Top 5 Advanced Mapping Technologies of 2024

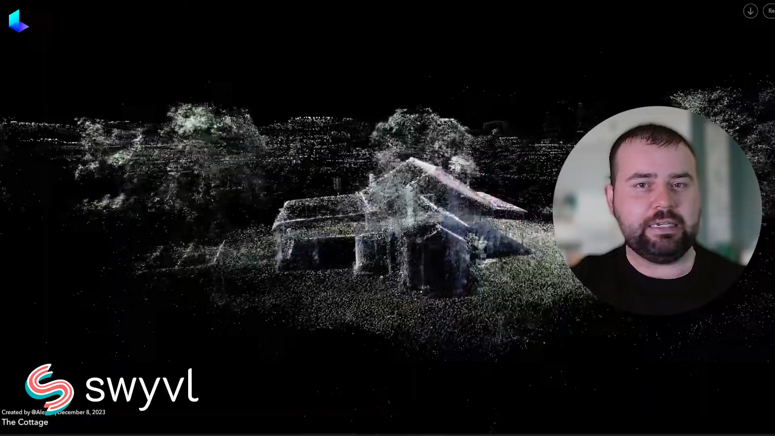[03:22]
This is particularly useful in geospatial applications and environmental modelling.